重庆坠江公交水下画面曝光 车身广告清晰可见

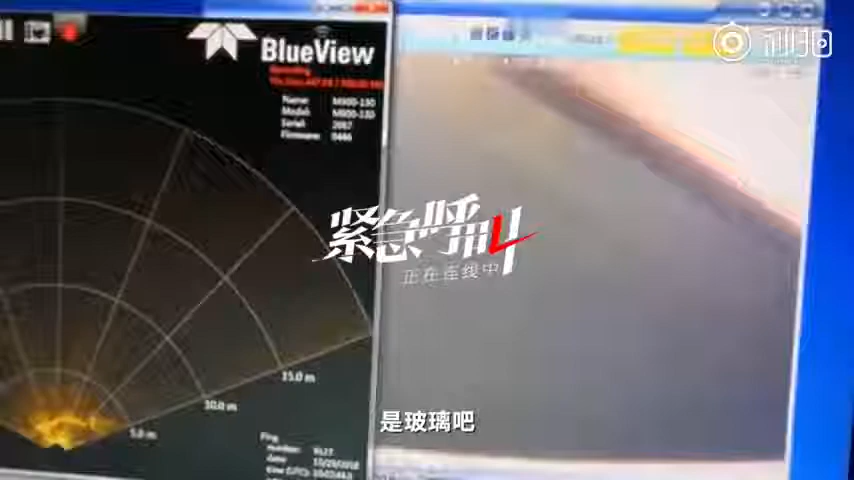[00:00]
好了， 是兄弟们， 看见了吧？好，出现，出现，出现，出现，出现，出现， 是他吗？ 是他，是他，是他，找到了，找到了。